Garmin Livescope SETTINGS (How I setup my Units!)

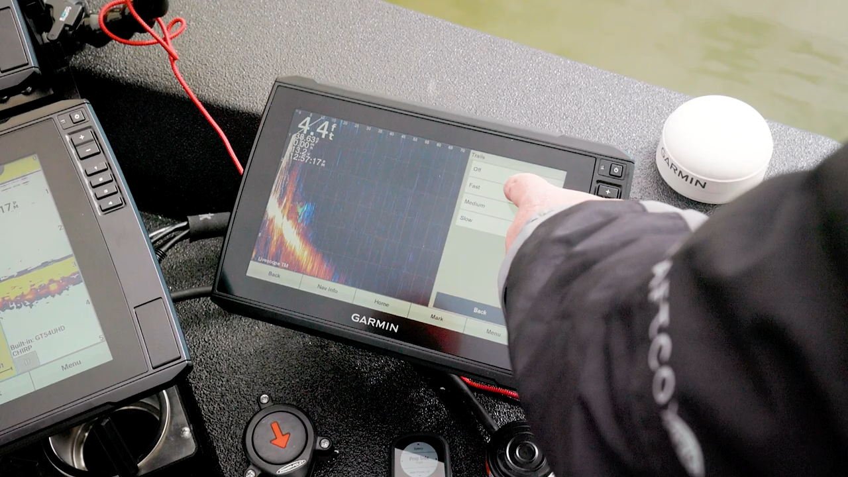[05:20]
run trails i'm going to run on fast i don't use that a whole lot and unless i'm chasing those open
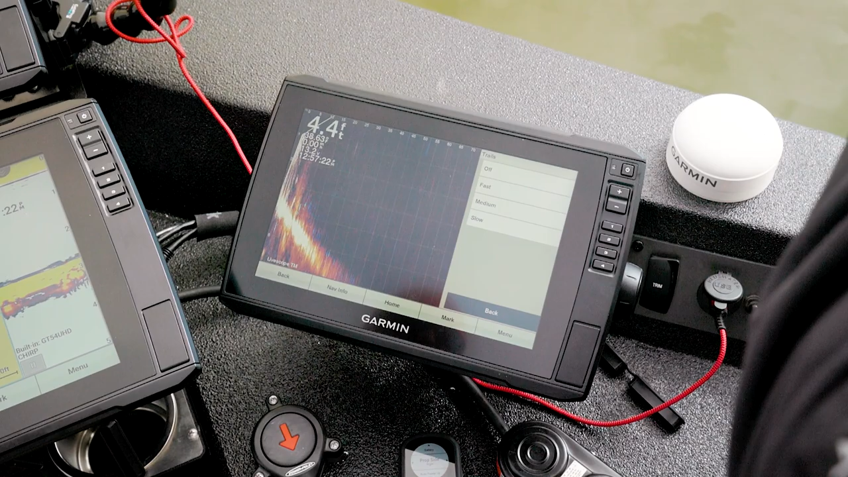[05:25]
water fish sometimes i'll use that but it is a cool feature so let's go and turn that off
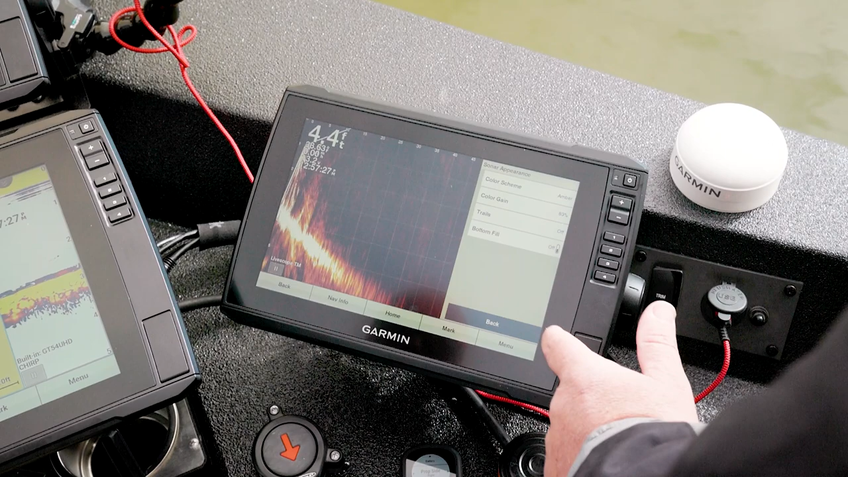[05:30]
and then the bottom field this is a this is a feature that's actually pretty good so what it will do
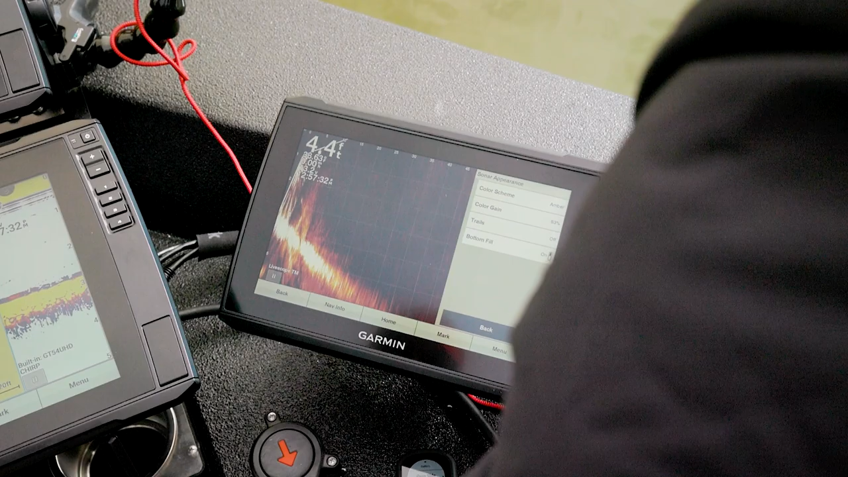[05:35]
is when it gets locked on the bottom we're in a really soft bottom we
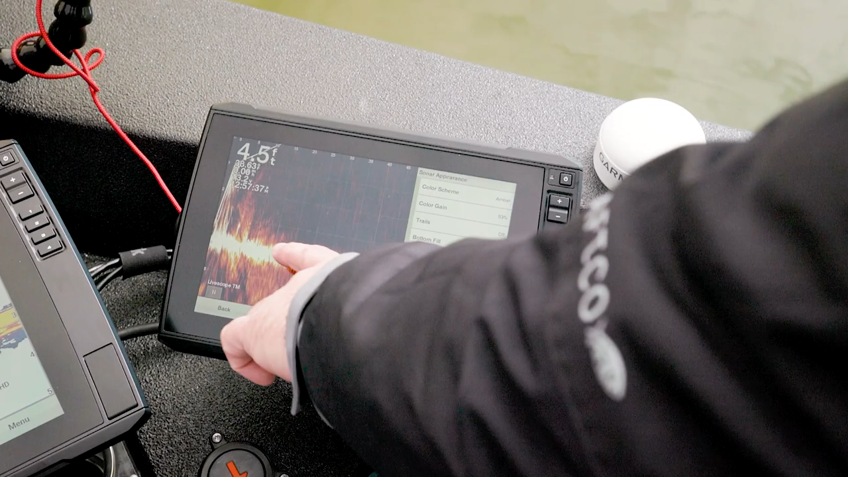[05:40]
can see it here but it's having a hard time but it will actually fill in and let me know where that hard bottom is at
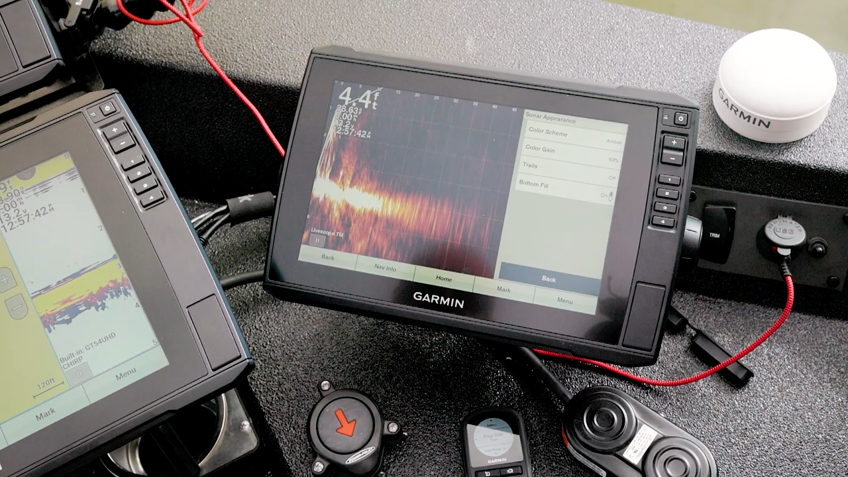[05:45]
so i know kind of what my my feedback is from that standpoint i do run that off most of the time
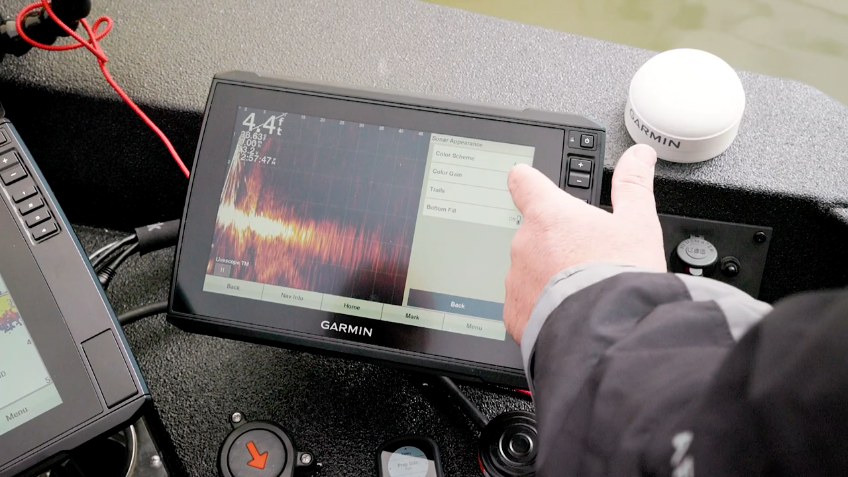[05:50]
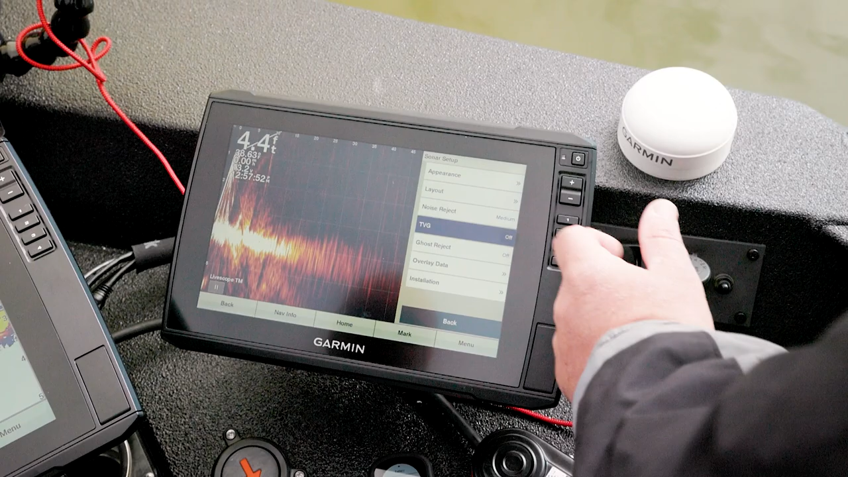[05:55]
so the next one we get is this tvg tvg is time variable gain so imagine that you are in some some choppy water
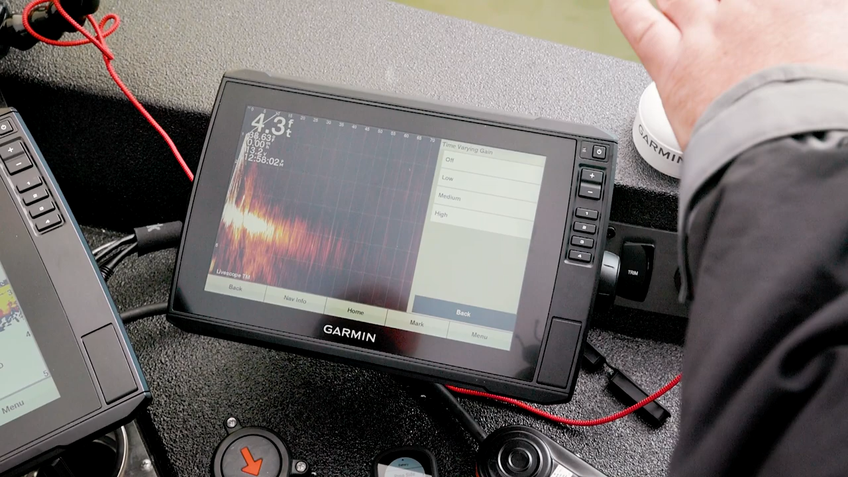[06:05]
when i come up when the boat comes up i don't want to shoot my
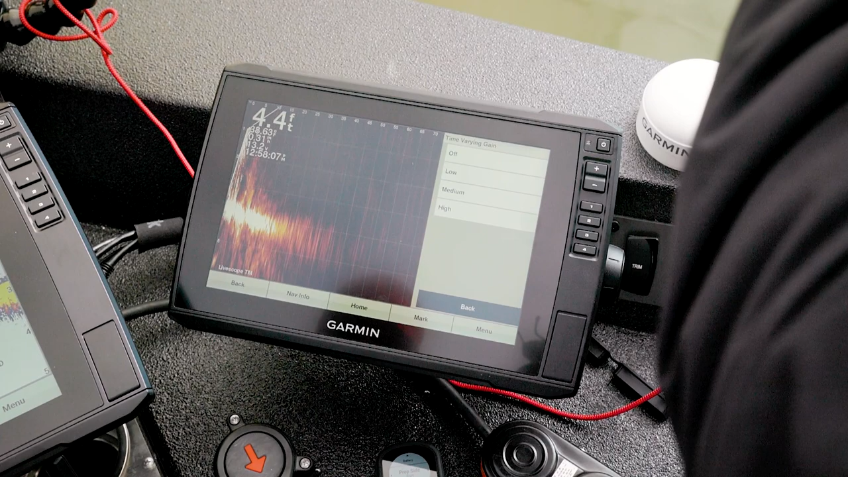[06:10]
the the full signal out at that point because i'm actually going to leave between the waves i'm going to go through
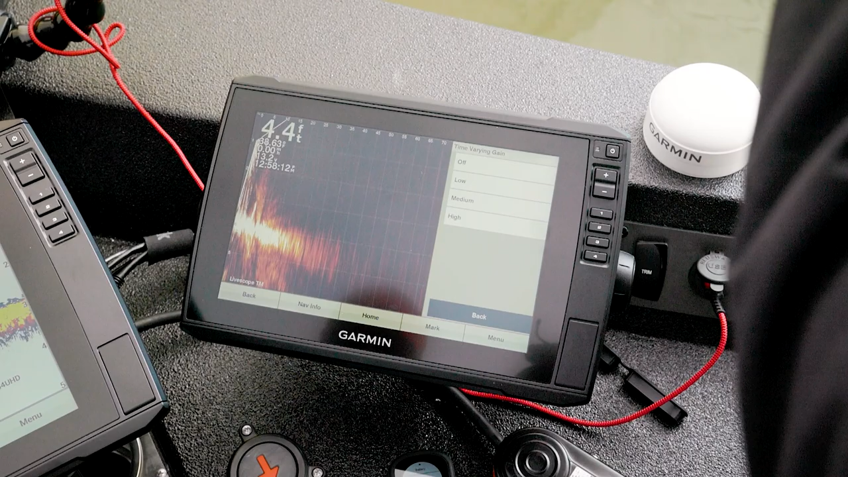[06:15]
right and then i lose some of that signal in the air well time variable gain basically times
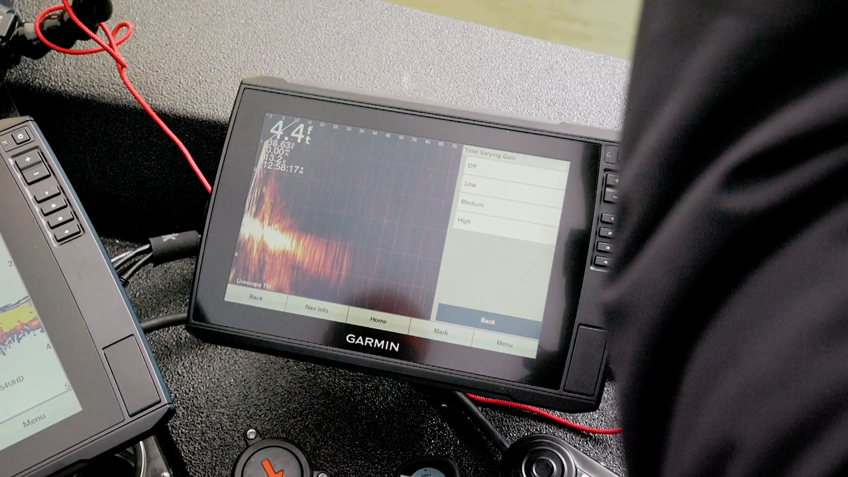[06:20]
it up so when i'm the transducer is buried in the water that's when i give the most signal out well and what you'll see is on low if we turn this on high we'll start seeing this black area come out here
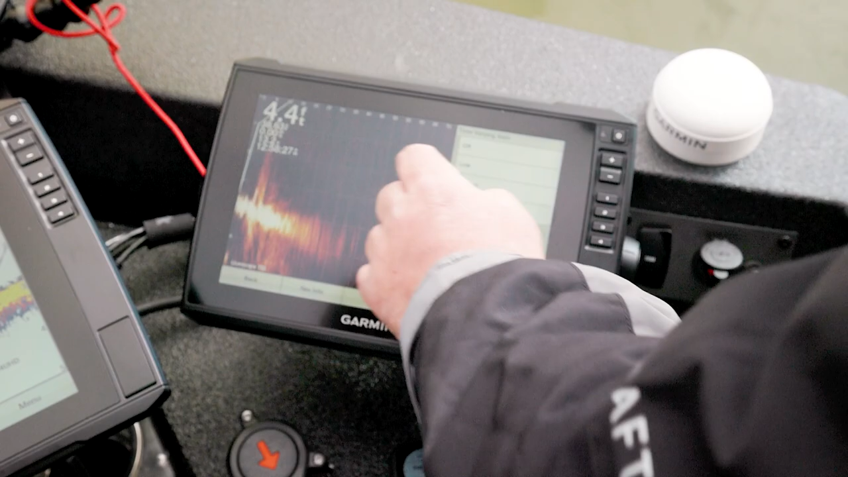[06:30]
On screen: depth 4.4 ft
i typically run this off unless i'm fishing out there really deep you can see that that area right there just kind of disappears but again that's one of those that i typically run
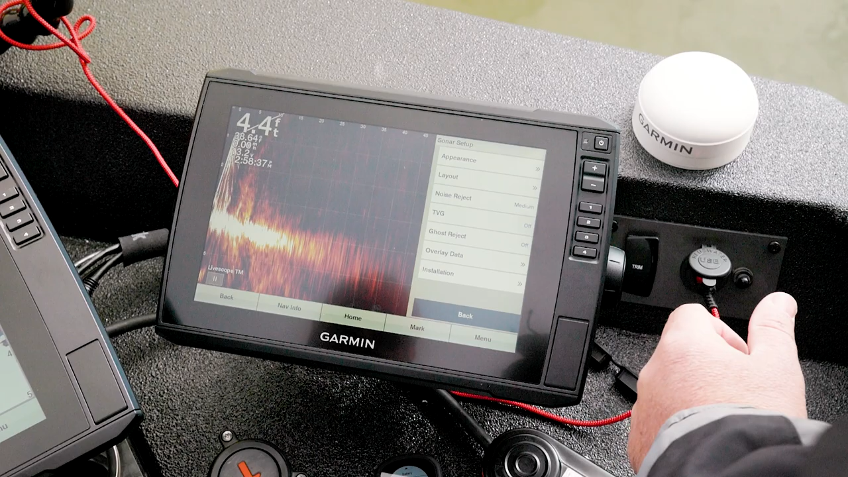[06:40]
On screen: depth 4.4 ft
you know low then we get this ghost reject we we all
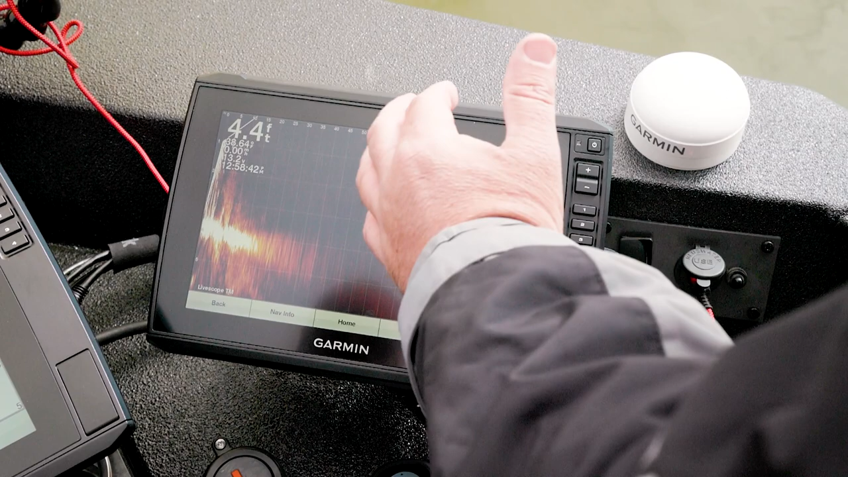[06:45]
On screen: depth 4.4 ft
know we've heard of it we talk about the ghost tree it's that artifact the ghost tree is just the nature
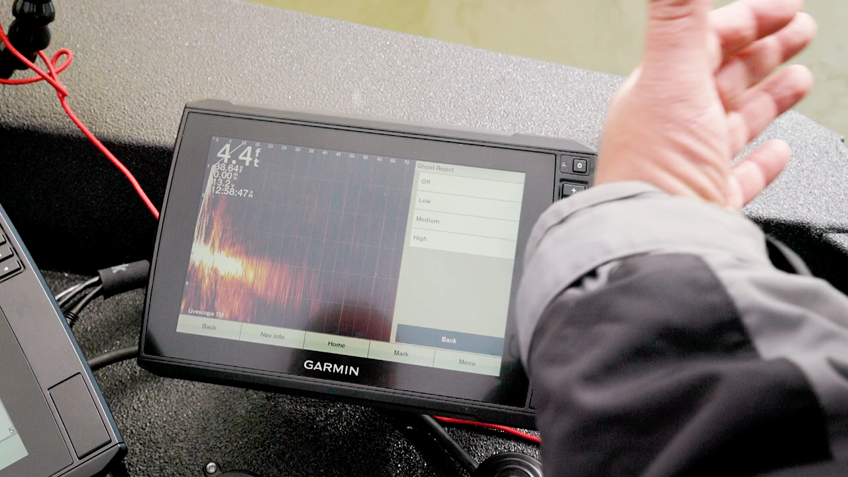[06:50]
On screen: depth 4.4 ft
of the sonar itself it's the way the frequencies come down and hit you'll always notice that if we're in four foot of water we would have the ghost tree would appear about four feet so if we were in 10 foot it would appear about 10 foot out and it's a signal coming down and then coming back on itself garmin recognized it and and has basically gone and uh made these settings right here created a filter exactly and so it softens it up it can't eliminate it
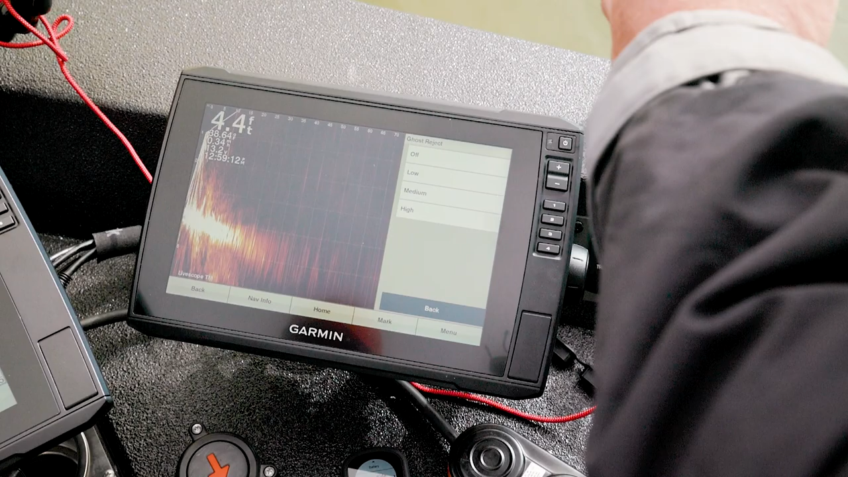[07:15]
because it's just the nature of the sonar um but they've created a filter to do that so this
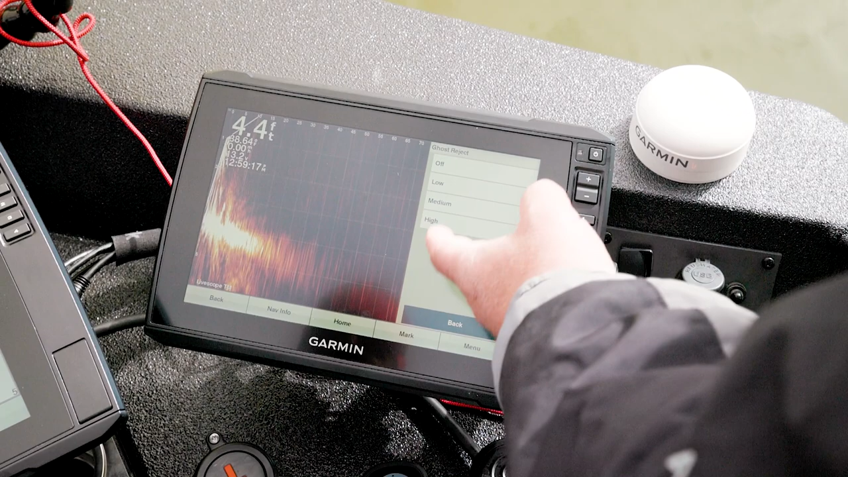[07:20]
is one that i play with some days it's worse than others um but i typically start with it off and just learn to fish around it um now noise reject i typically